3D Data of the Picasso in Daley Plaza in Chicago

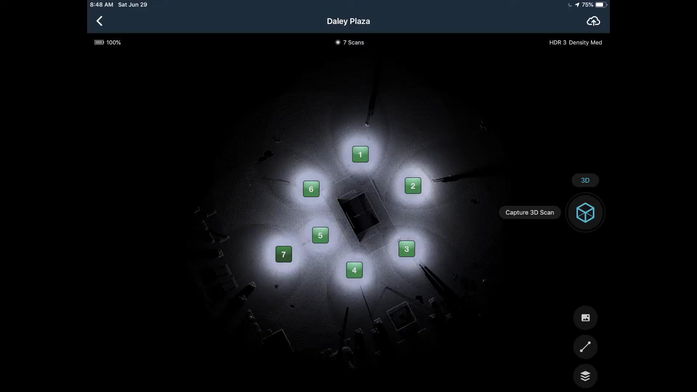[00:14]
So this is a scan of the Picasso in Chicago at Daley Plaza.
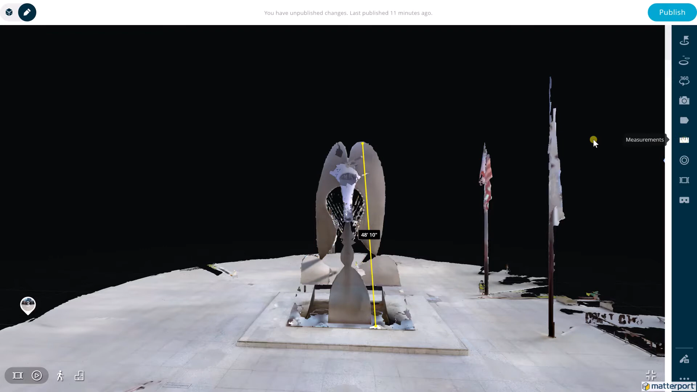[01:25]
But I can also go to the 3D view into our dollhouse view and do measurements there as well.
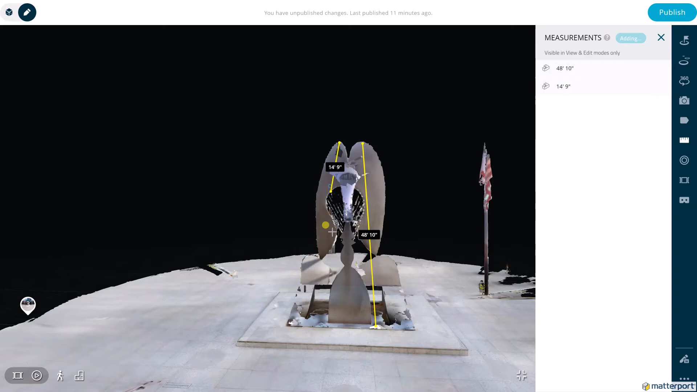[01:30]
Now, these measurements on this object, this sculpture, can reach as high as, look at it, it says 50 feet, just about.
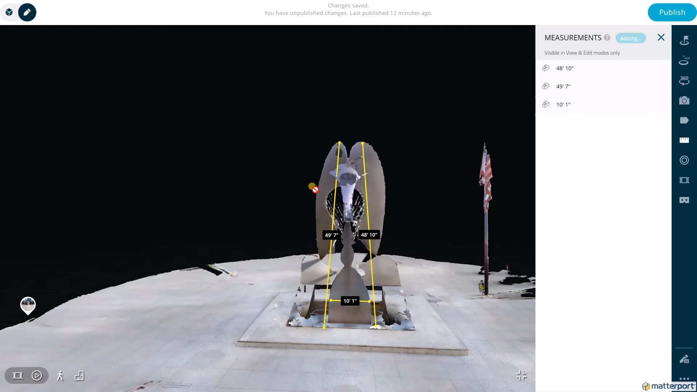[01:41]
This device can go quite high into the space,
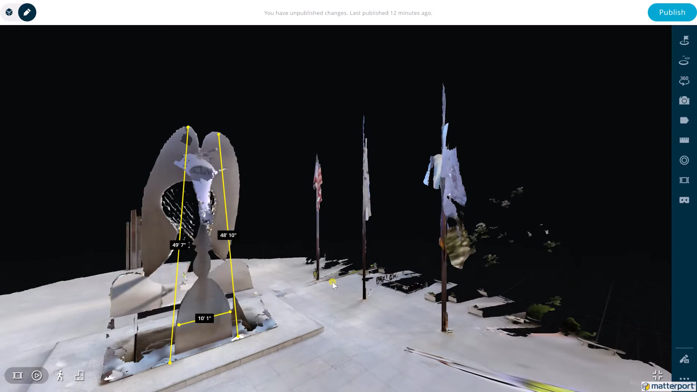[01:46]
but it also is optimized in sunlight.
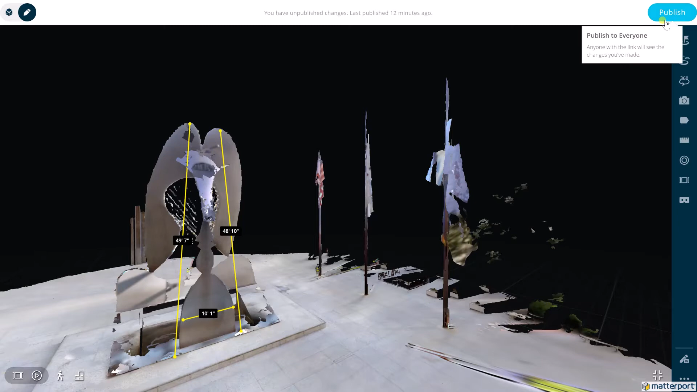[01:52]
So the Pro 2 camera would not have been able to gather such accurate data on the top of that sculpture to the bottom.
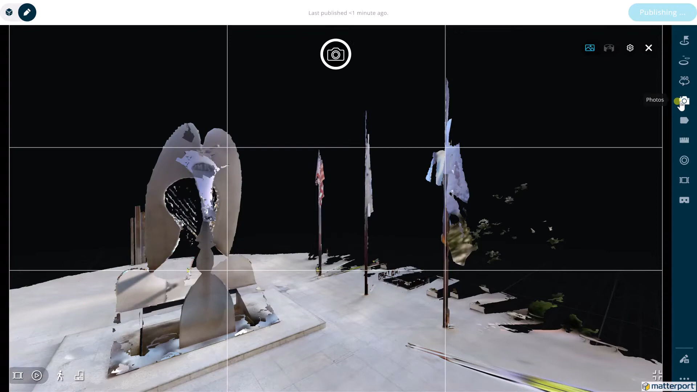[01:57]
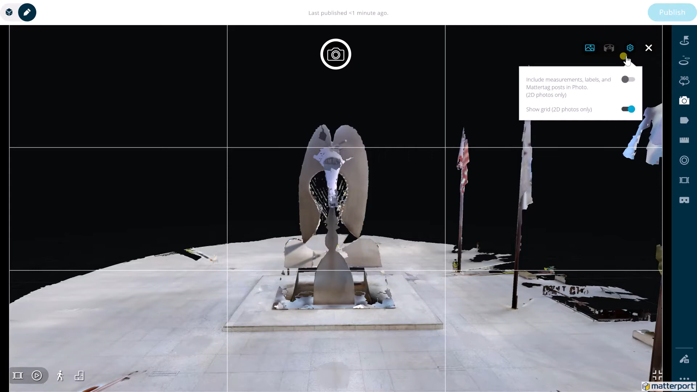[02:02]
That's where the Matterport platform can utilize things like lasers, like the BLK360 from Leica. Here I'm taking images of those measures, measurements that I made.
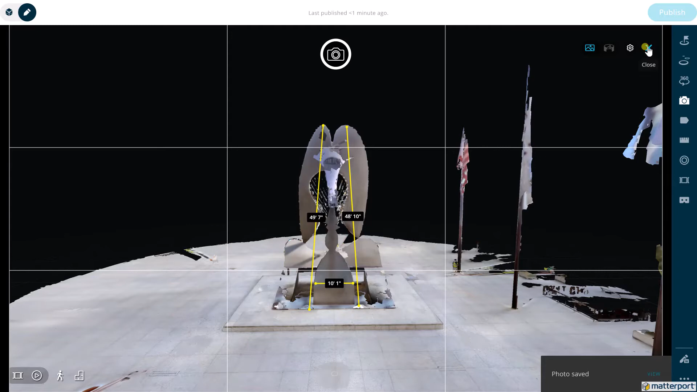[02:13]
And I'm going top to bottom, and I'm able to capture that distance, the variation from the left lobe of the bird-like creature that Mr. Picasso created. I'm able to gather that information and then share it in an image.
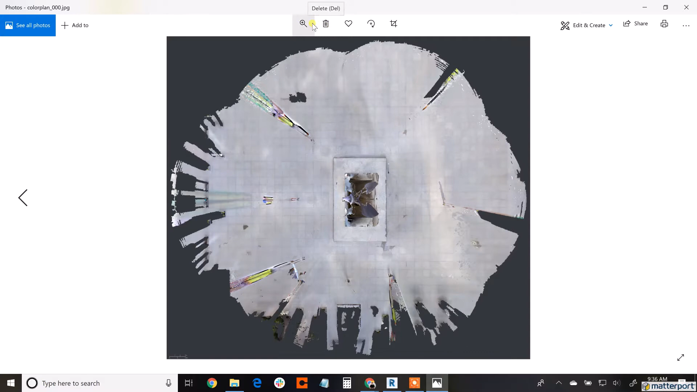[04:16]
In addition to these JPEG images, we also have floor plan views.
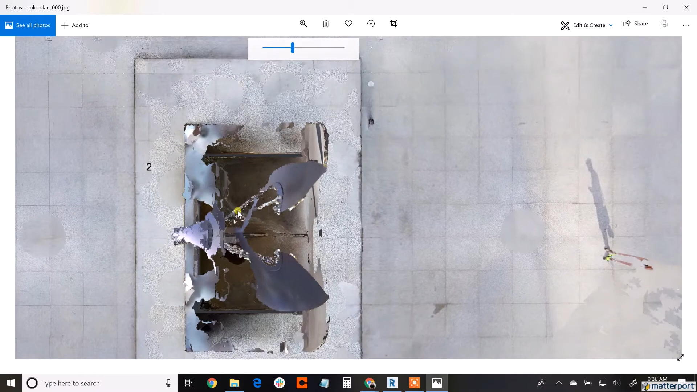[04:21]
This is actually called the color plan.
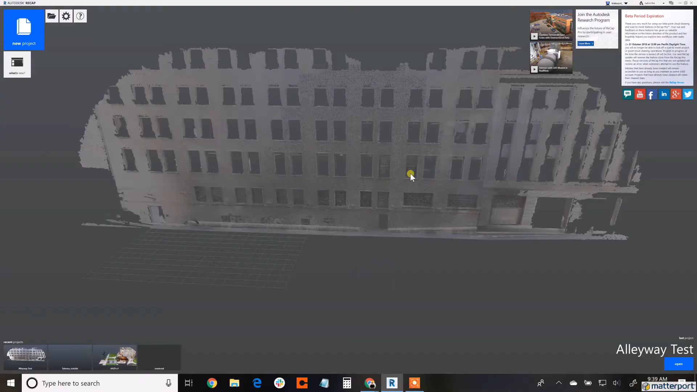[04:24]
And it's a great top-down view that we automatically create in the matter pack that can be used by customers.
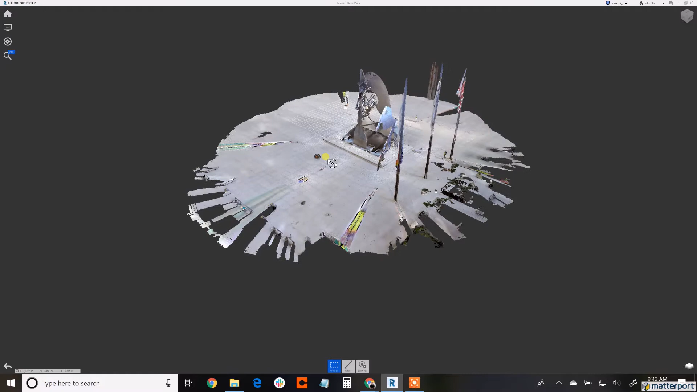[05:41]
That can be combined in ReCap.
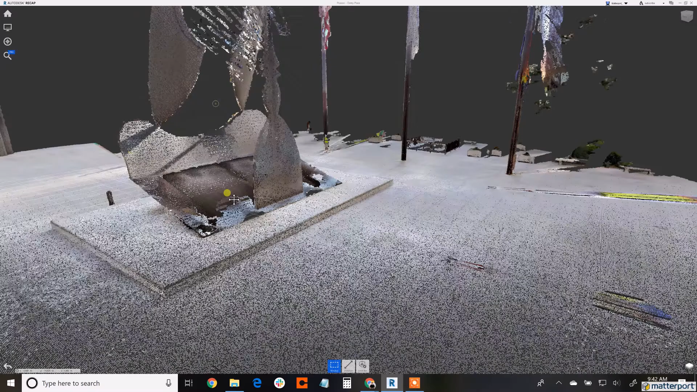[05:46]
Now here in the model, it was a little bit faster.
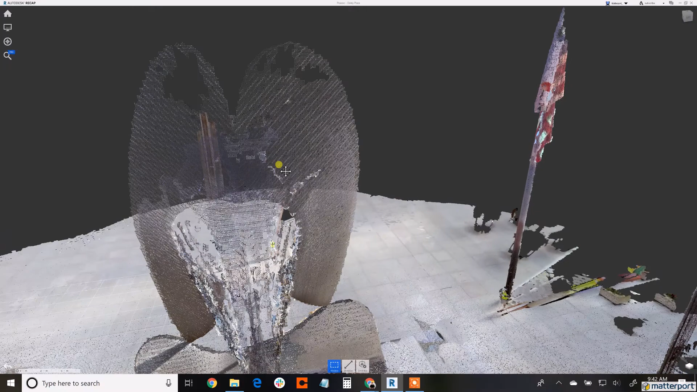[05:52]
I sped it up a little bit for our purposes here, but the process of bringing in this point cloud is just a minute or so.
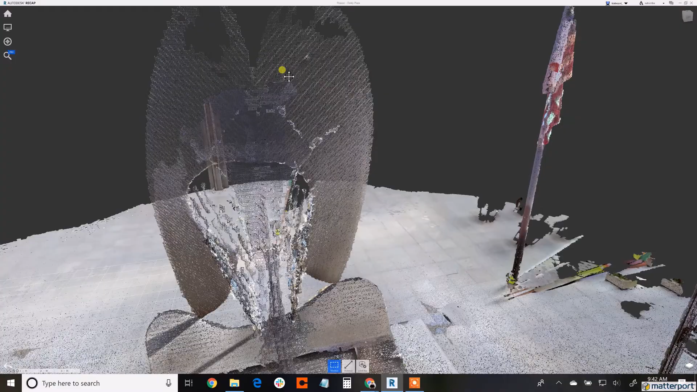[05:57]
So it's very quick compared to a laser point cloud that you might be used to previously.
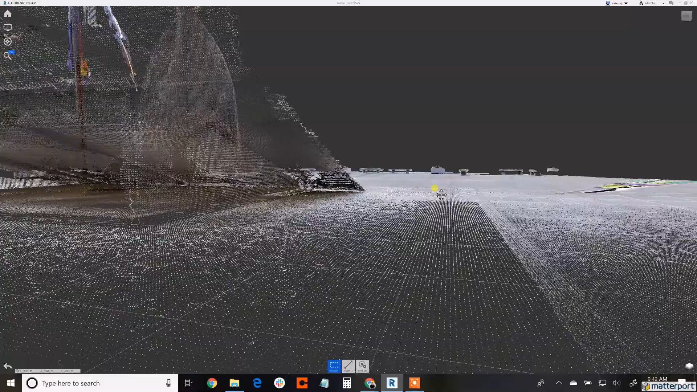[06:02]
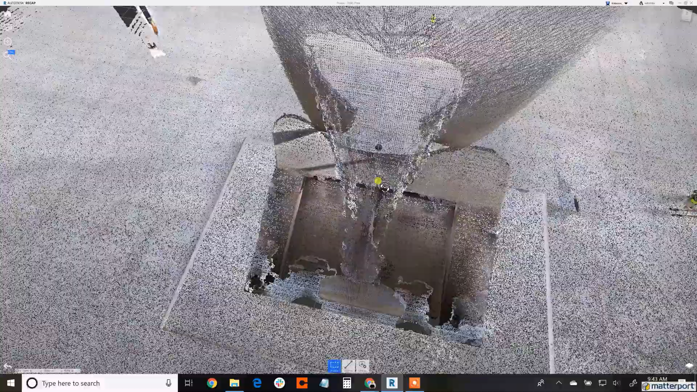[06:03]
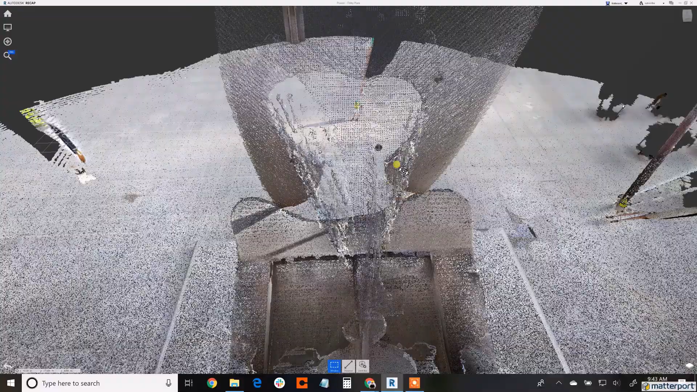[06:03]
The Matterport 3D data is very, very, very accurate, especially with the BLK360,
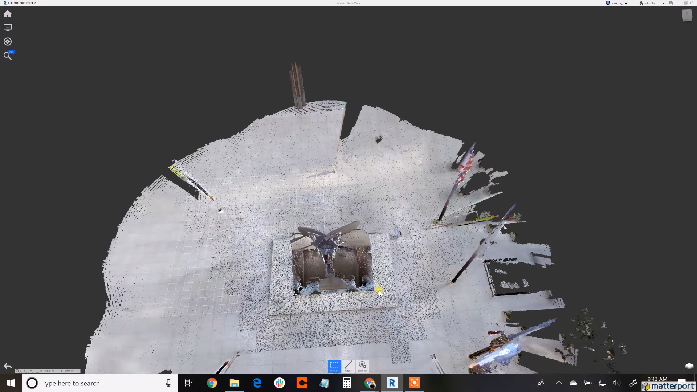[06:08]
but it also is just the right size so it doesn't bog down your computer workstation.
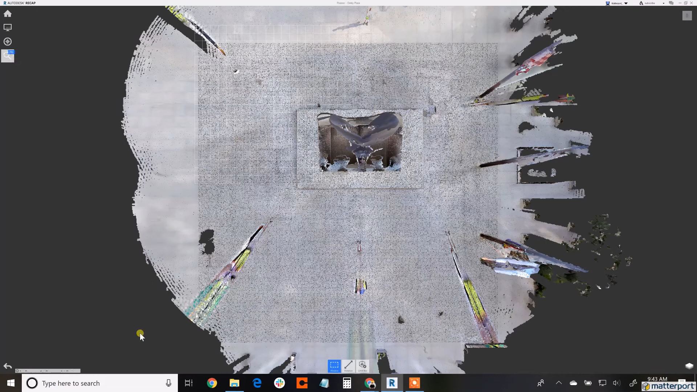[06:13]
So the goal here is, again, to pull out that sculpture's data.
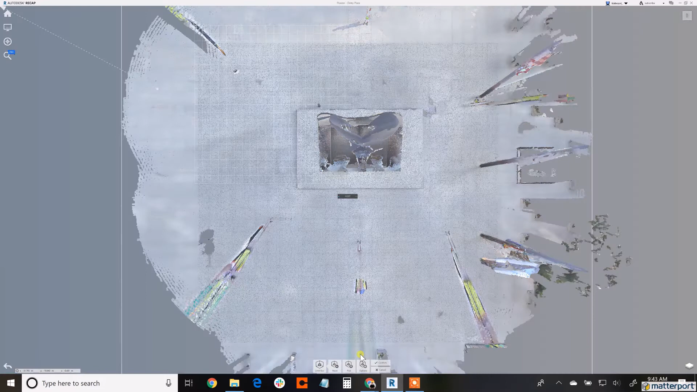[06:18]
The images on the streaking color,
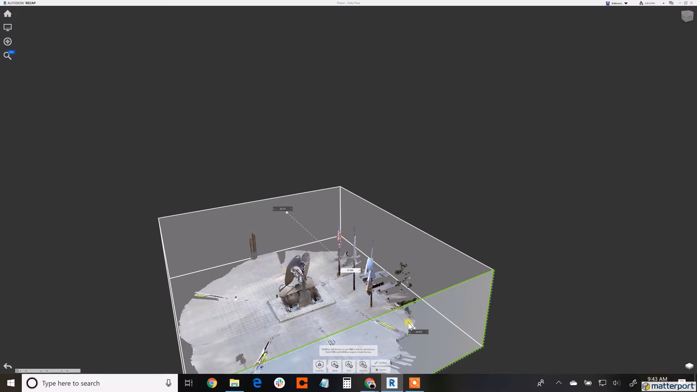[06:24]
the top and the bottom on the corners, that's actually a residual effect from me, the capturing operator in the field.